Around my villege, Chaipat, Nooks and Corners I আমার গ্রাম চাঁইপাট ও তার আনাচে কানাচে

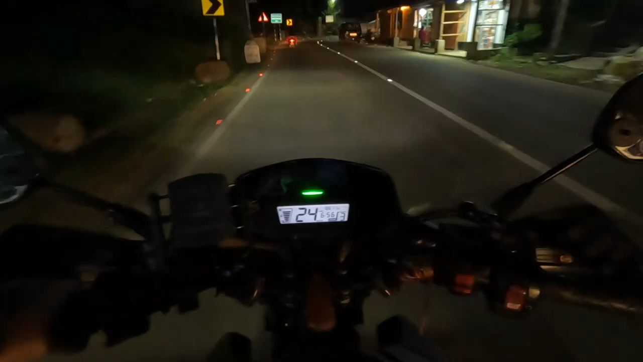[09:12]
রাতের বেলা এই রাস্তাটা পুরো রানওয়ের মতো দেখাচ্ছিল, দারুণ। যাই হোক, এই ভিডিওটা এখানেই শেষ করছি। তোমাদের যদি ভিডিওটা ভালো লেগে থাকে তাহলে অবশ্যই লাইক দিও,